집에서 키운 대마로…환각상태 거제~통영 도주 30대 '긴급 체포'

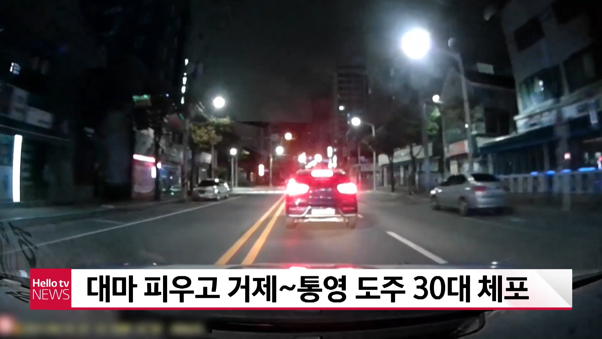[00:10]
거제경찰서는 15일 마약류 관리에 관한 법률 위반과 공무집행 방해 혐의로 30살 A씨를 입건했습니다. A씨는 이날 새벽 1시 10분쯤 거제시 옥포동 자신의 집에서 대마를 피우고 직접 대마를 재배했다고 112에 신고했습니다. 이후 A씨는 현장에 출동한 경찰을 따돌려 거제옥포동에서 통영 용남면 인근까지 33km가량을 도주했습니다. 이 과정에서 A씨는 순찰차의 뒷부분을 들이받고 계속 달아났으며 다행히 경찰관은 다치지 않았습니다.